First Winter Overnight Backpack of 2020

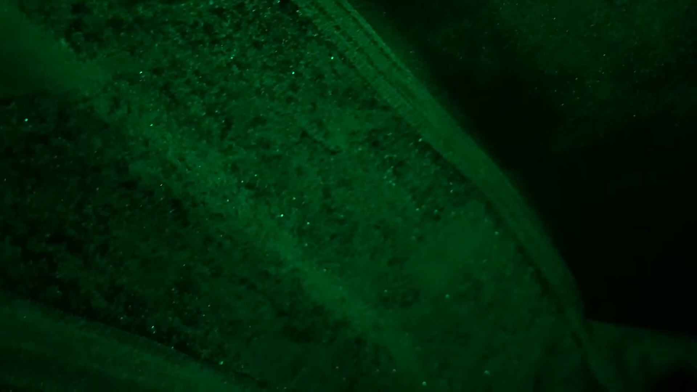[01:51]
Temperature dropped fast I think overnight low is supposed to be about 10 degrees I think the thermometer
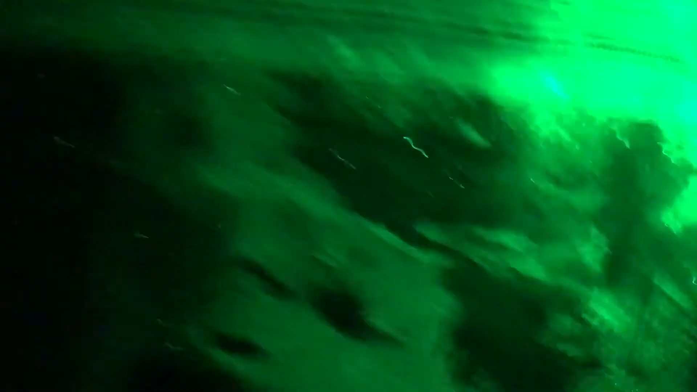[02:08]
The condensation in the tent But I don't care cause it's frozen
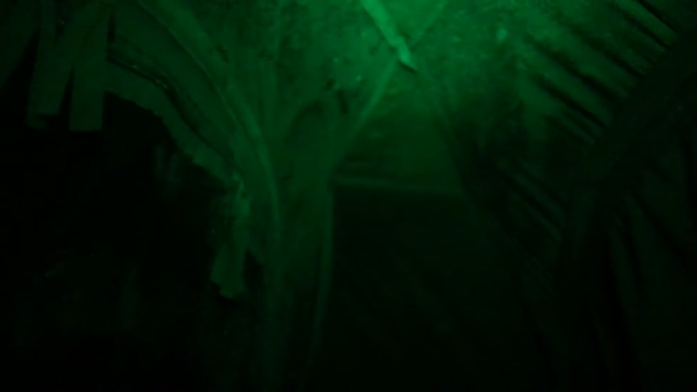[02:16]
I couldn't take any I saw a whole herd of A couple herds of deer